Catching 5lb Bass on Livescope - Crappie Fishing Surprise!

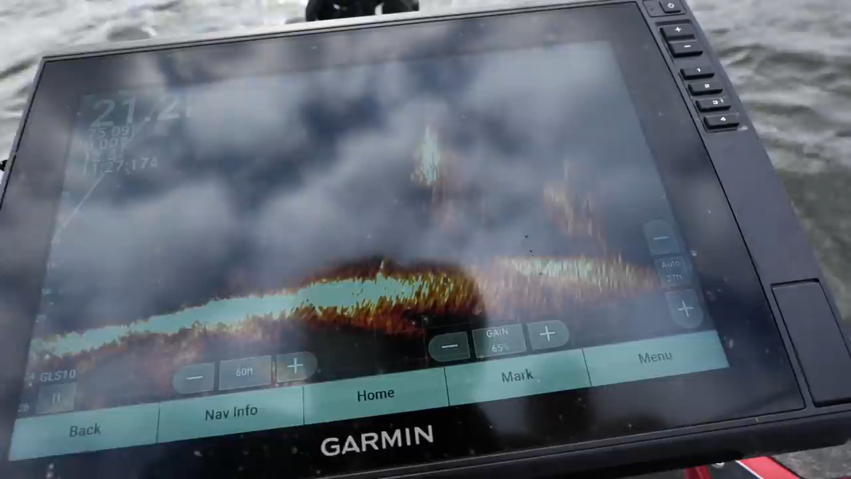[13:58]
Is just seeing your bait flash in that zone. And knowing when to stop it. So you can see where the fish are.
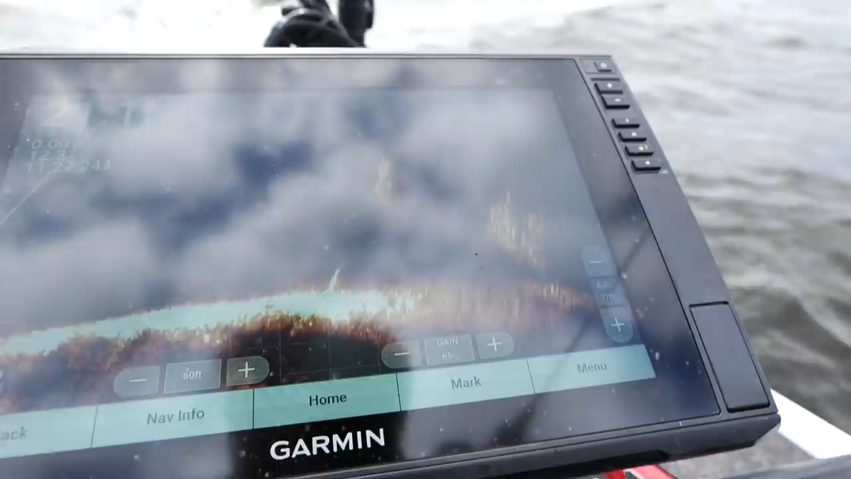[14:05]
You can see when to stop your bait. And know that you're fishing in the right depth. So used to when we were crappie fishing. We would just count it down.
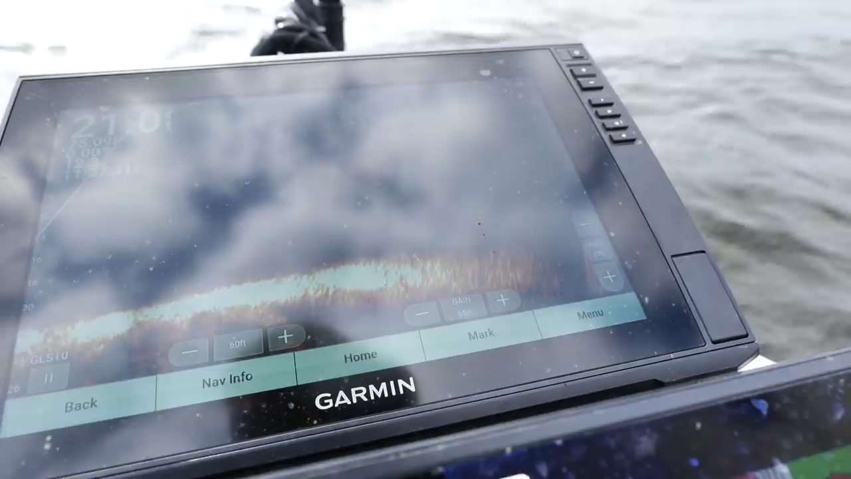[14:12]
You have to remember. You know I got two big pulls off my rod. You know that's probably 12 foot deep. Or you just count it down. You get used to fishing the same weight.
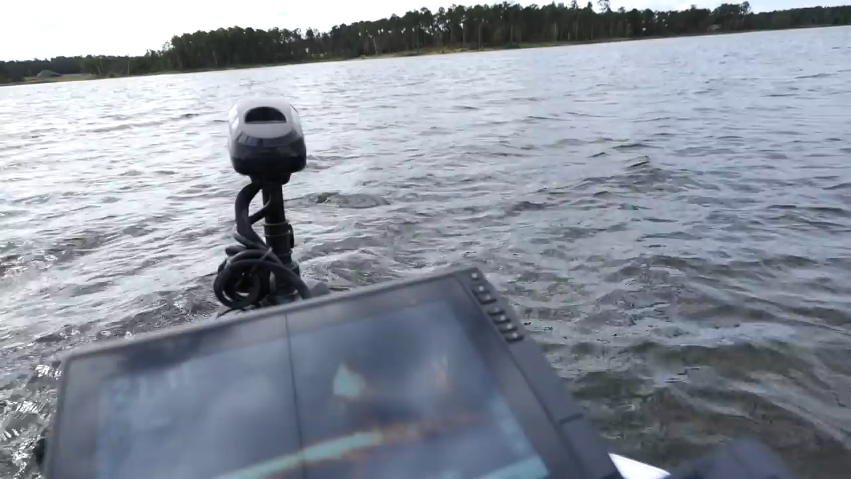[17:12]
It's a big old dog. It's a big lop. Big girl. You want to try to bring it above her or?
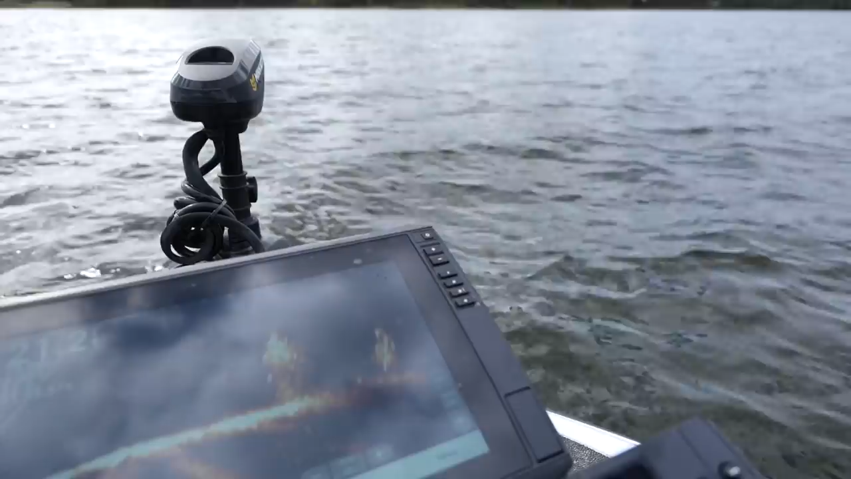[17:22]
It's coming right in it right now and she's swimming through it. Yeah I saw that. Like I'm in it.
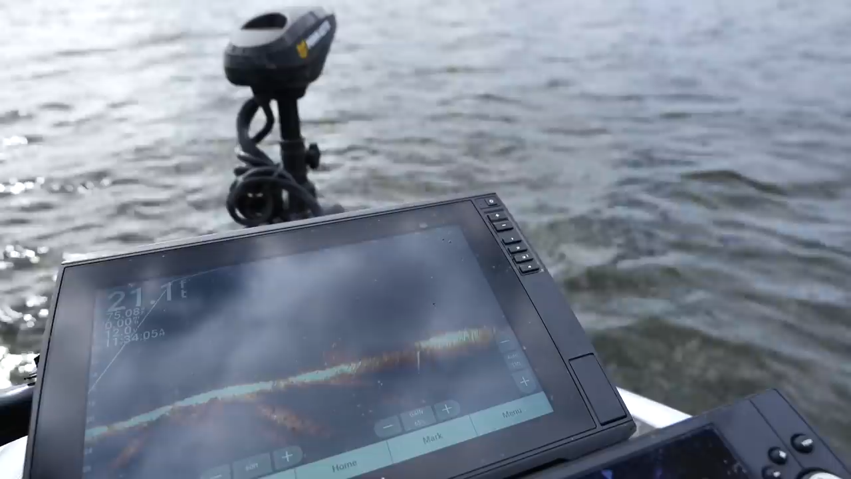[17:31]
She ain't going to do it. Let's go crapper fishing. She ain't going to do it.